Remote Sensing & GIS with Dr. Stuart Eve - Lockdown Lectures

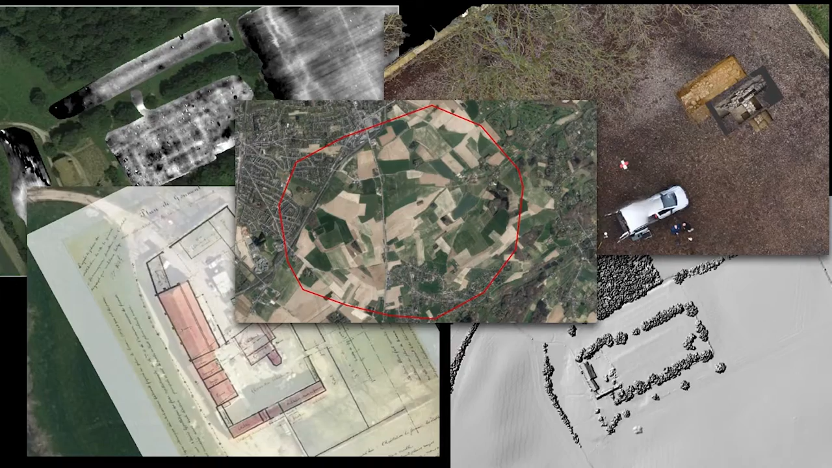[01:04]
And then we can gather all of these different types of data together and create a digital map of the landscape, and in this case the battlefield, on which we can hang all of our other data. And the key to all this lies in the use of what's known as a geographic information system, or a GIS.
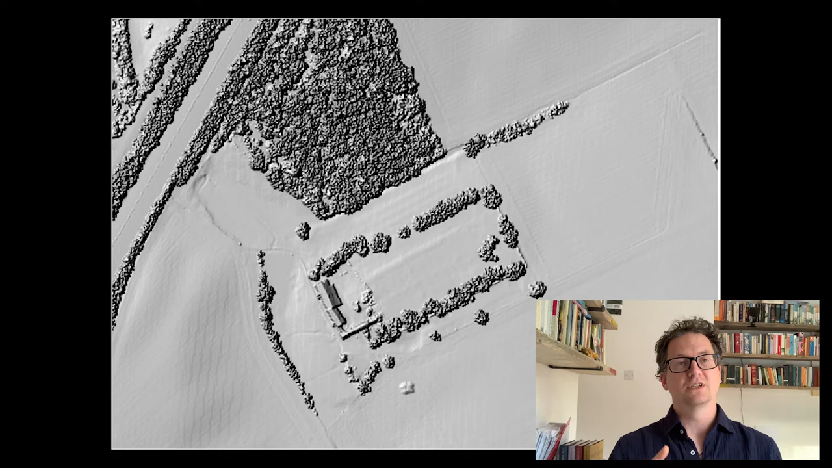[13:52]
And then some of them will go through the tree canopy and hit the ground. So using some fancy algorithms, it's possible to extrapolate out the difference between the lasers that hit the ground surface and the lasers that hit the trees, which effectively means you can turn the trees off and see through the canopy. Now, this has been completely revolutionary for remote sensing archaeology in all over the world, but especially in places like the UK, where there's a lot of forest and a lot of field systems, et cetera, hidden within the forests of the UK.